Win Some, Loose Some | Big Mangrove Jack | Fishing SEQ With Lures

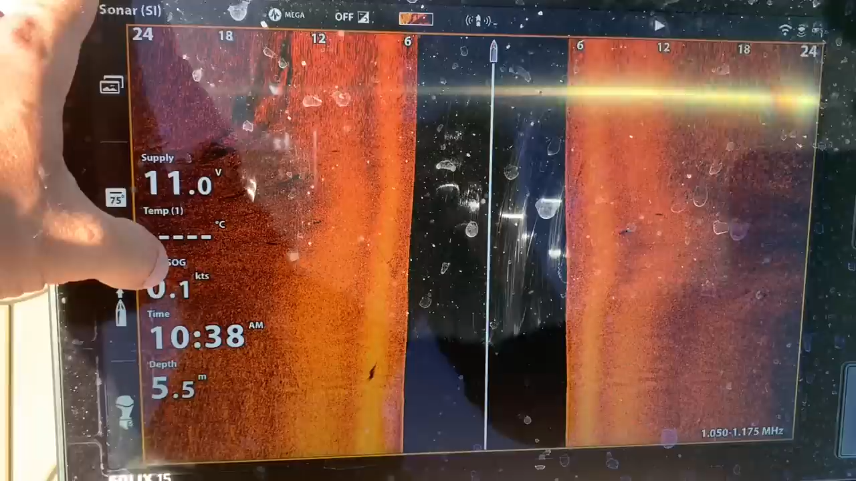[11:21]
On screen: depth 5.5 m, speed 0.1 kn
Sorry about the dirty screen, but yeah, here's these sharks here. So there's one, two, three.
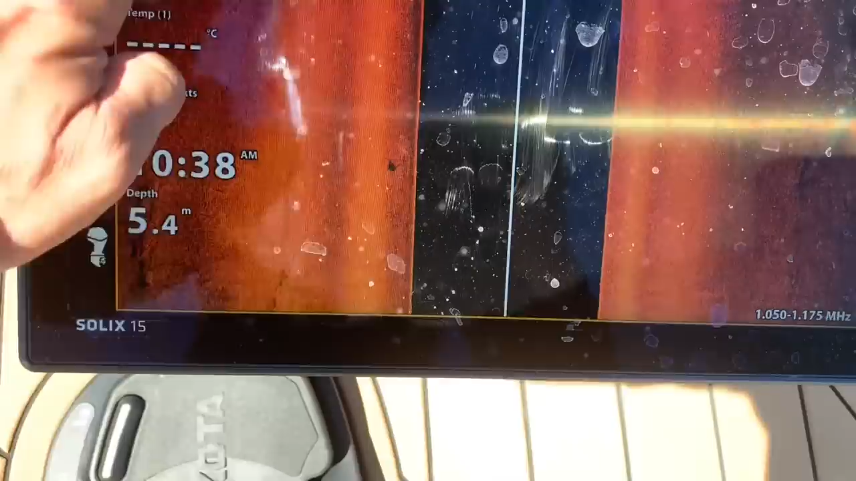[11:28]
On screen: depth 5.4 m
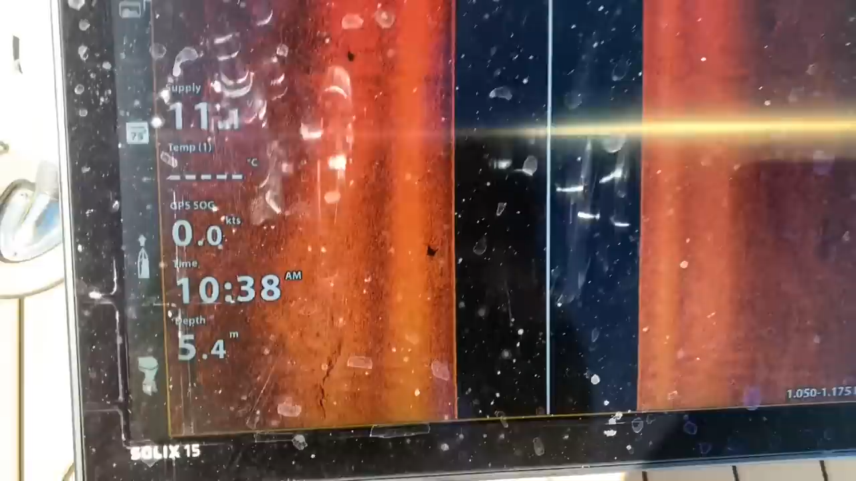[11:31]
On screen: depth 5.4 m, speed 0.0 kn
Could be the same shark, but I was pretty sure there was two up behind him, and electric motor got boofed again, so.
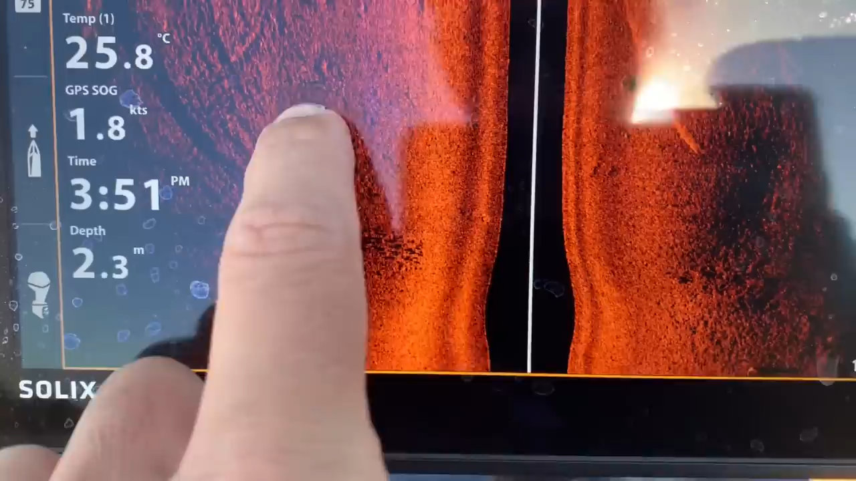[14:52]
On screen: depth 2.3 m, water 25.8°C, speed 1.8 kn
I was just sounding at speed then, and that's just a little school there.
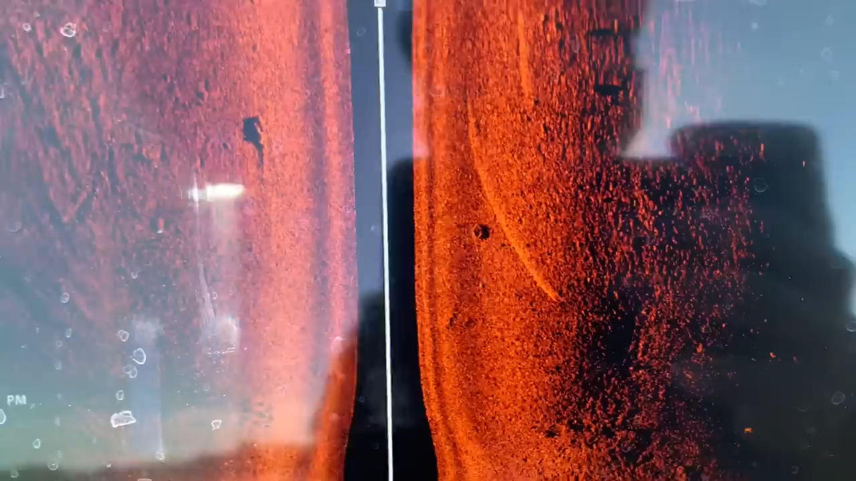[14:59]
That's what a tire thrown in the water looks like, and here's a couple of bigger fish floating through here on top of some rubble.
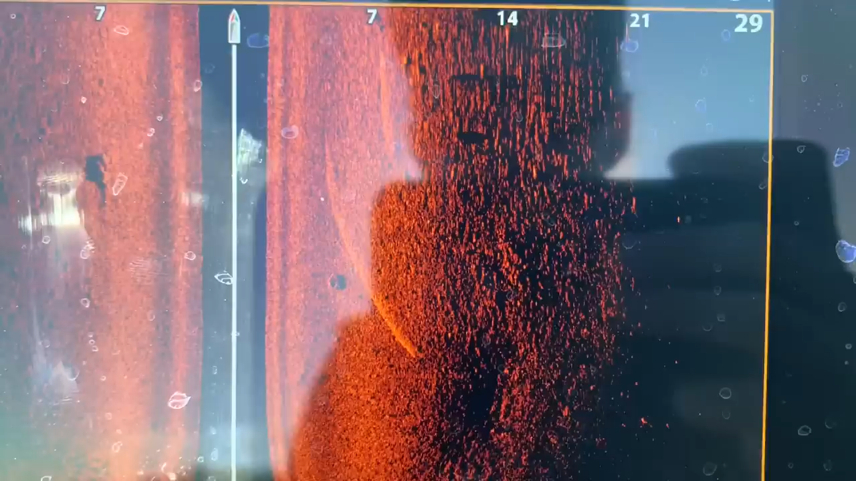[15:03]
So I'll stop here and have a drift and see if we can get something to eat.